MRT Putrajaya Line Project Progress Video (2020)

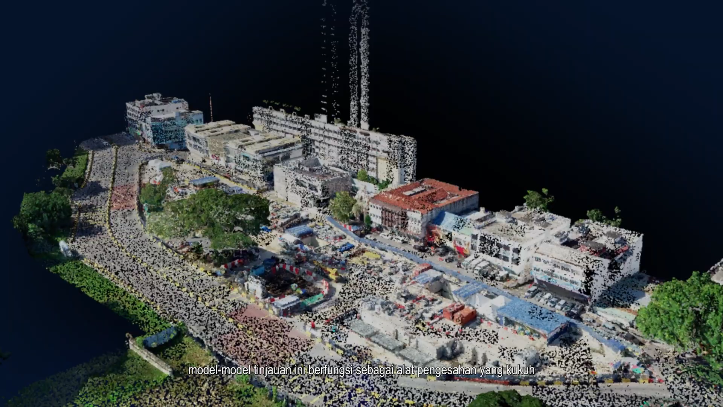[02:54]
these survey models make for powerful validation tools when paired with our Building Information Modelling or BIM design data.